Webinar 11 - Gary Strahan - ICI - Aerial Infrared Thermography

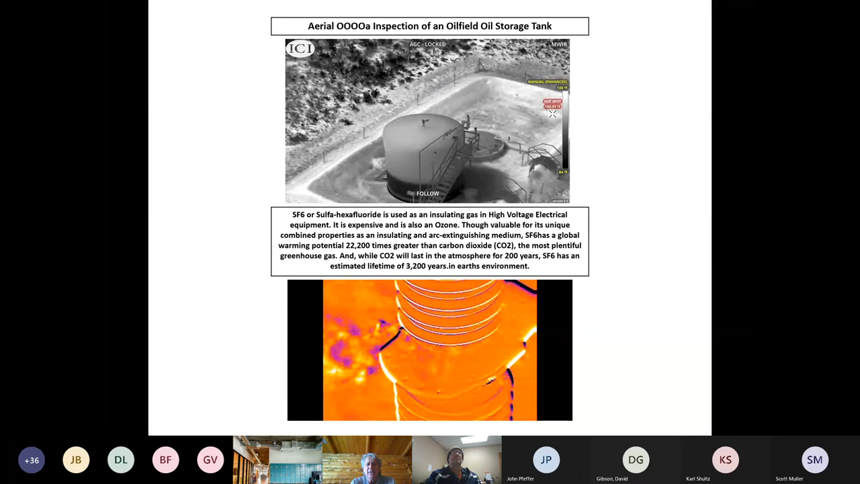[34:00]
You can very subtly see it, but there's a gas leak coming right there from that thief hatch. And the ground is white because it's warm. It's absorbing sun, so you can tell this is done in the summertime. And what we're doing there is in the image is actually changing the level and span, on that image.
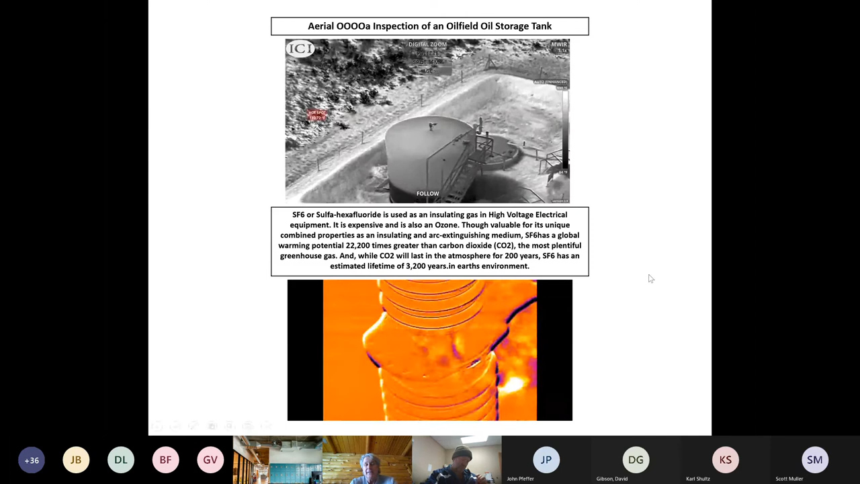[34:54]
You know, we definitely don't want we don't want this stuff happening.
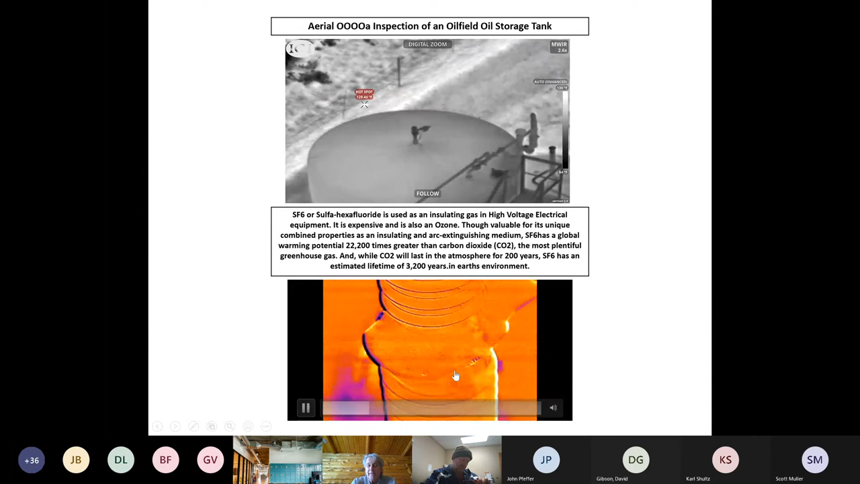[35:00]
Let me see if I can get that to stop. So right here, this is a sensitivity test that's required by the EPA.